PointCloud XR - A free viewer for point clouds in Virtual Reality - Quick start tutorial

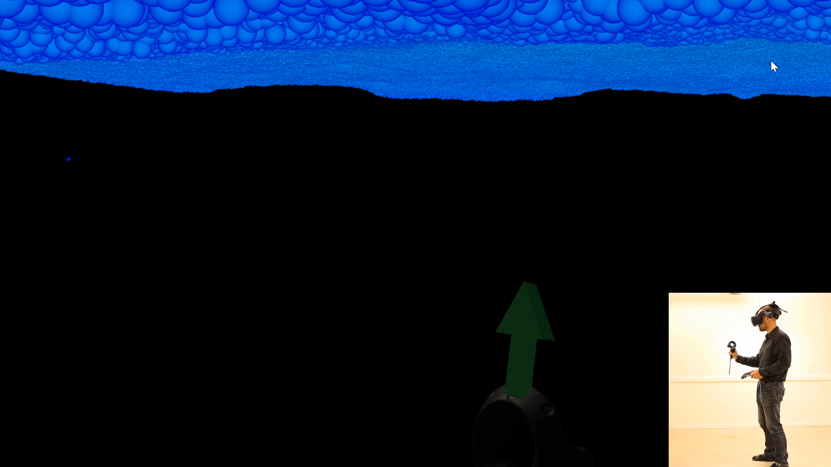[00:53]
When you enter a point cloud, you may not find the points and you have to look around a bit.
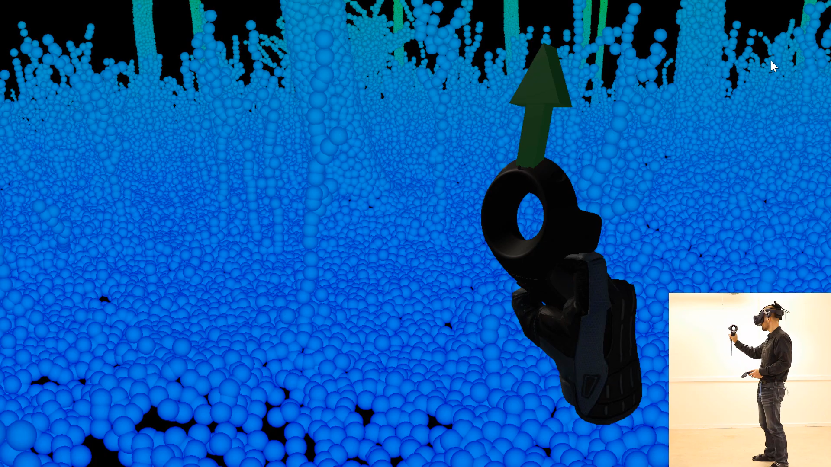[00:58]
To fly in the point cloud, you use your right controller.
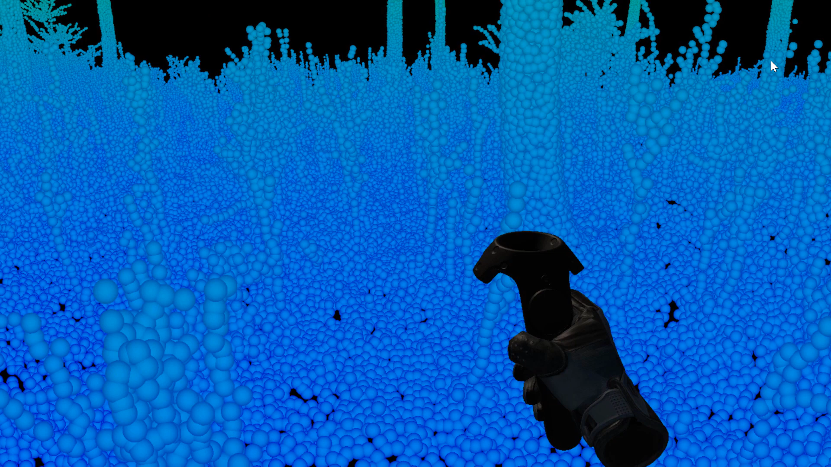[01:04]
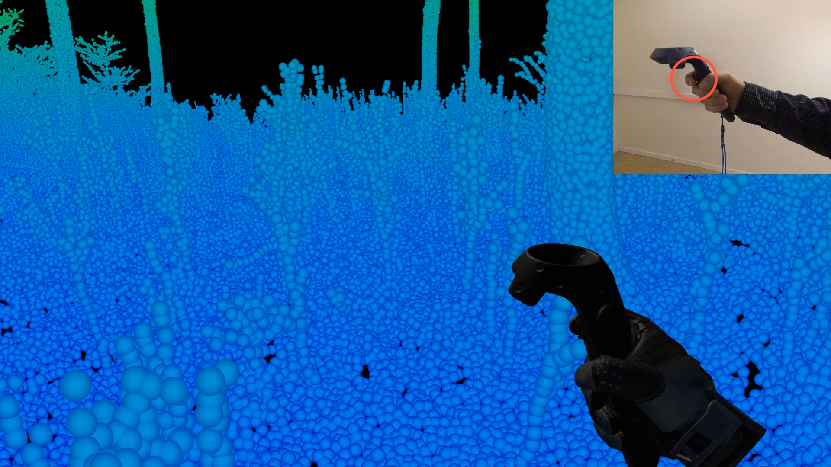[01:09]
By pressing a trigger, you fly in the direction you are aiming the controller.
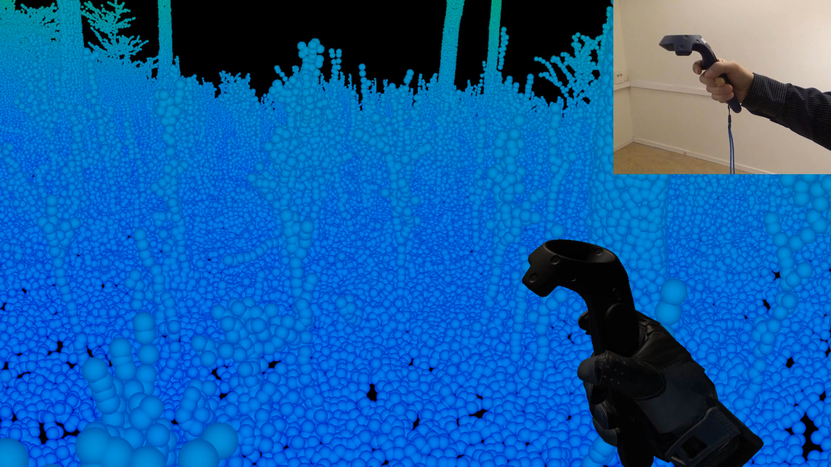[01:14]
The green arrow will show you in which direction you are flying.
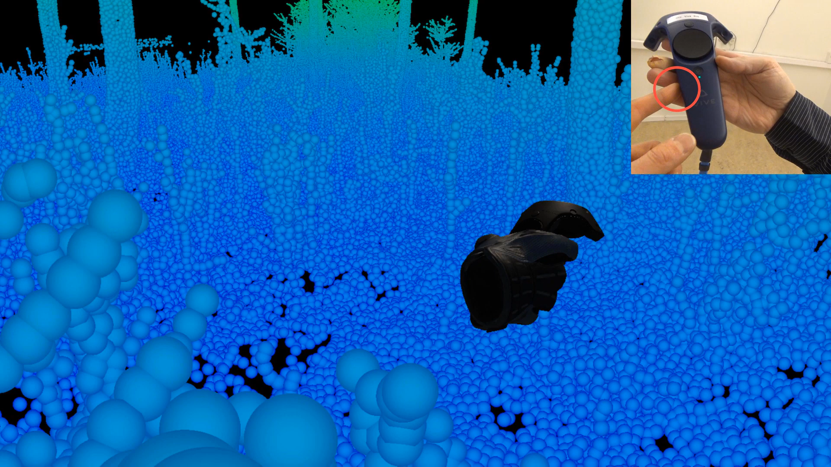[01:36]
To reverse, you hold the grip button at the same time as you press the trigger.
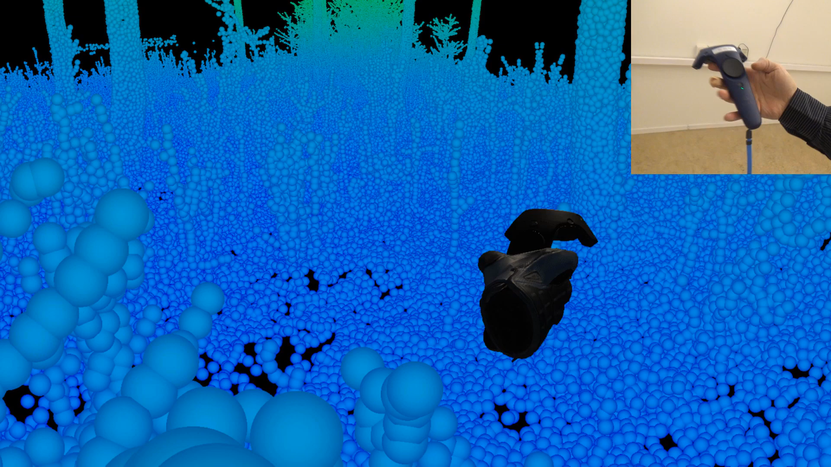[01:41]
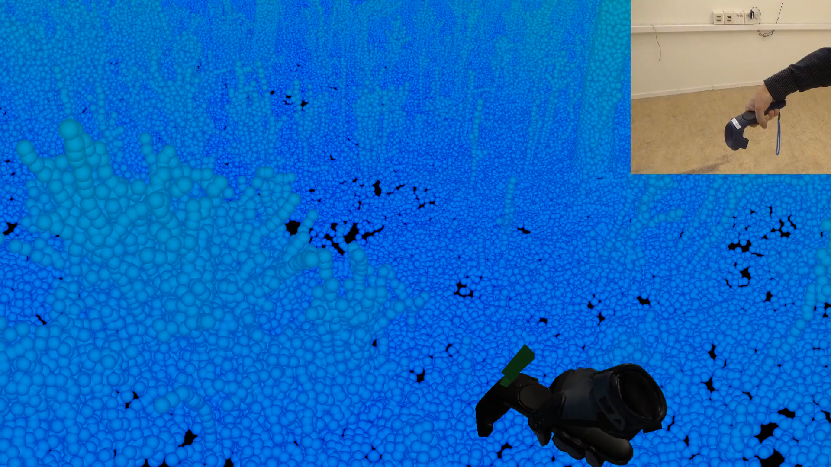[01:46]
The green arrow will show the reverse direction.
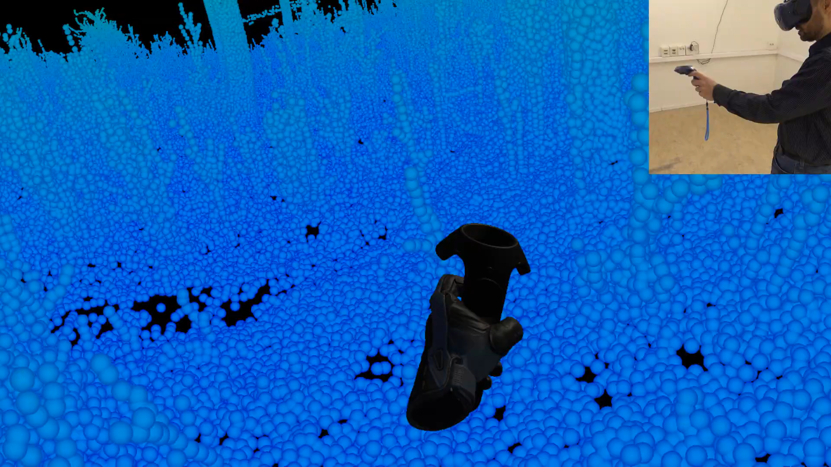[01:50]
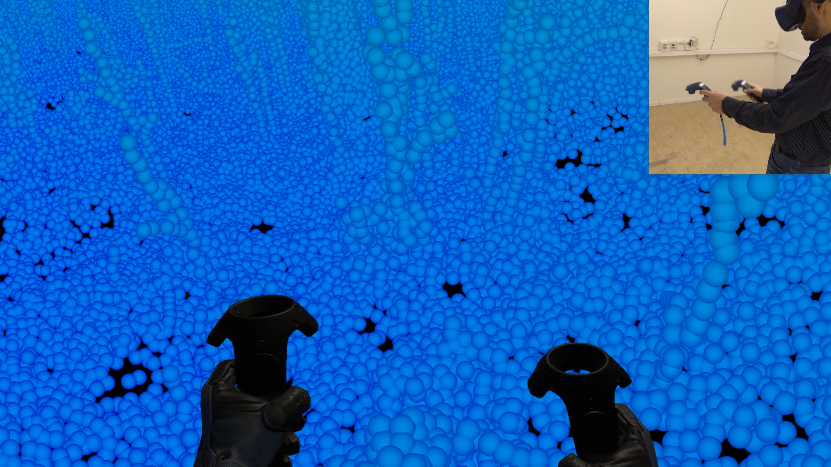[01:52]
If you turn the left controller on its back, a menu will open.
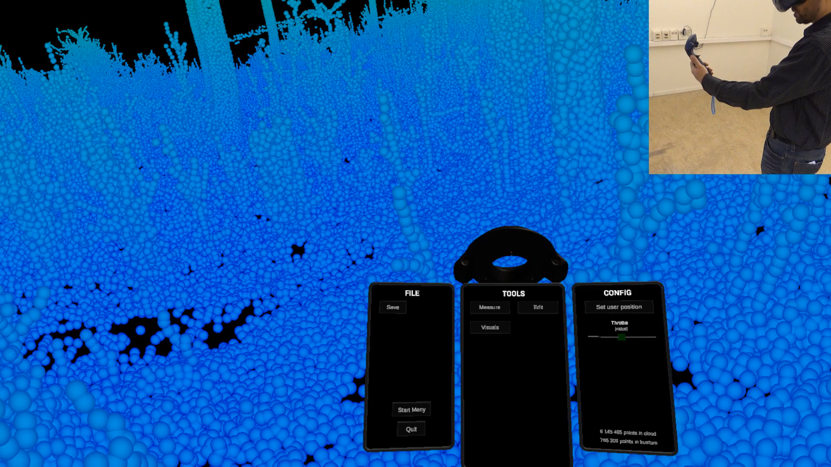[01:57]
You use the red arrow on the right hand controller to do selections and drag sliders.
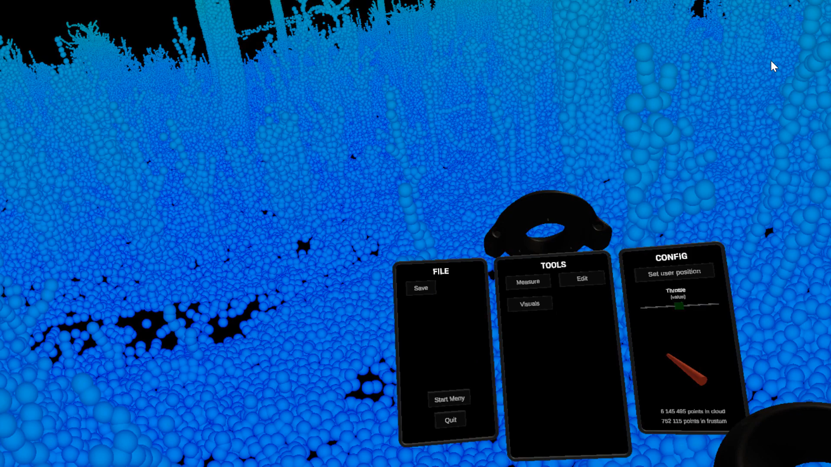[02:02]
In this quick start tutorial, we will only cover the visuals menu. Open it by clicking on visuals. The first option changes the size of the points. You drag the slider with the red arrow.
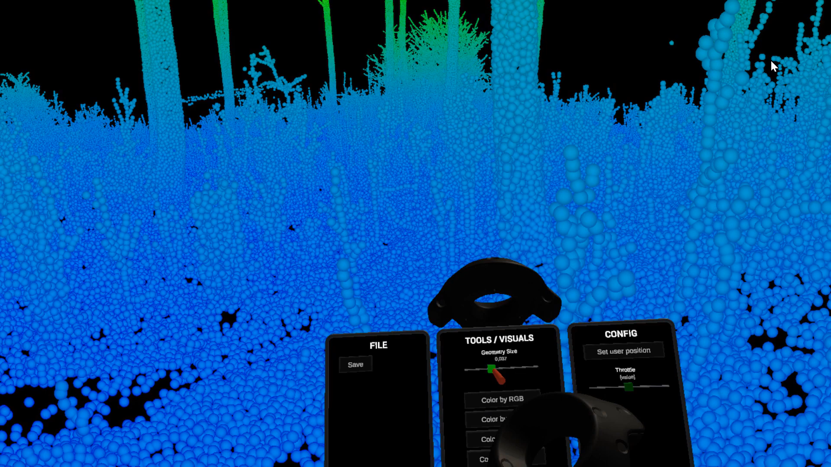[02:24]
Below that you can choose how to color the points. In this file we don't have any RGB data, but you can choose to color by class.
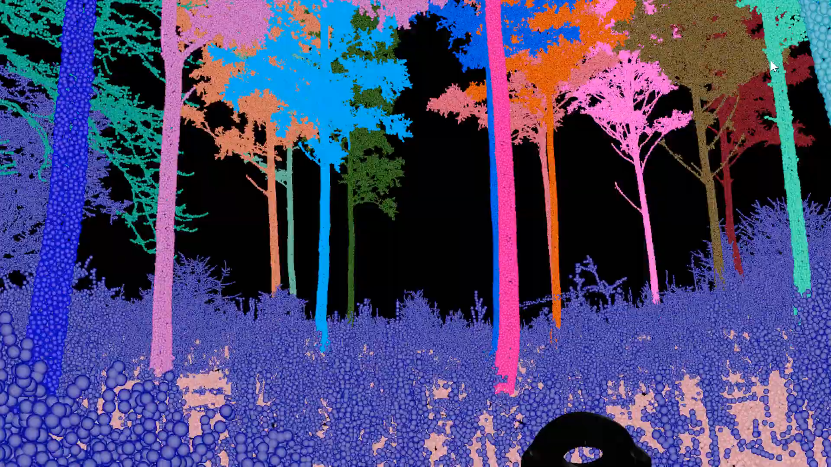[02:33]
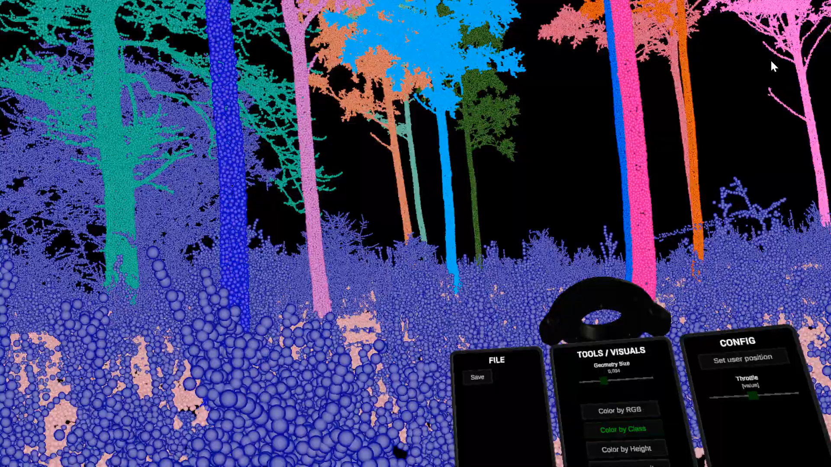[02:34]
In this file we have assigned a class to each tree.
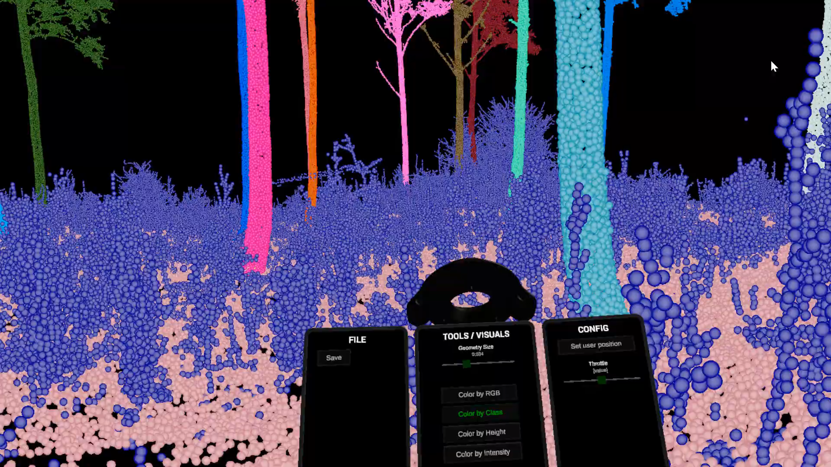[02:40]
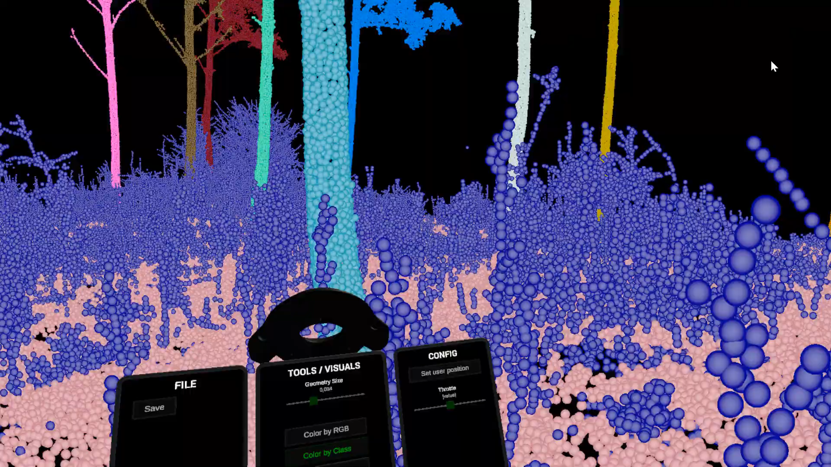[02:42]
You can also overlay intensity on
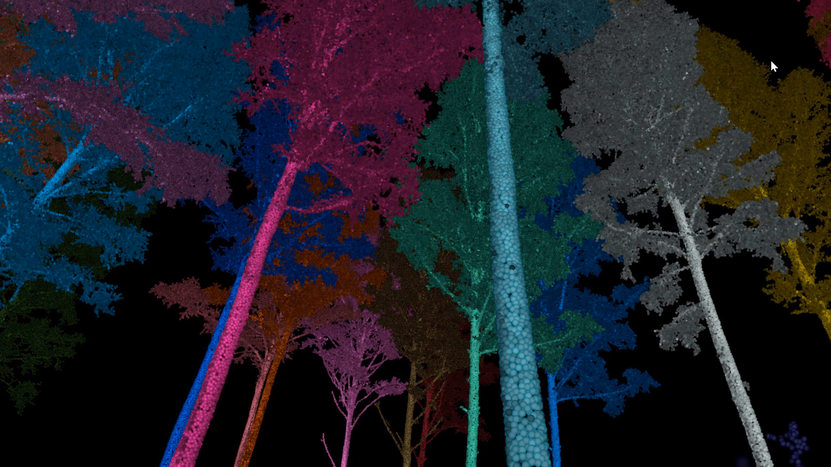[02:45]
the coloring by pressing the add intensity to color.
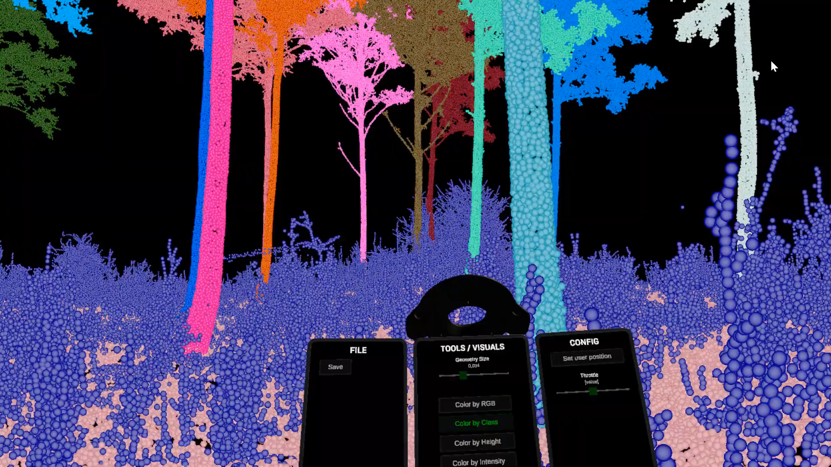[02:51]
Color by height give a color scale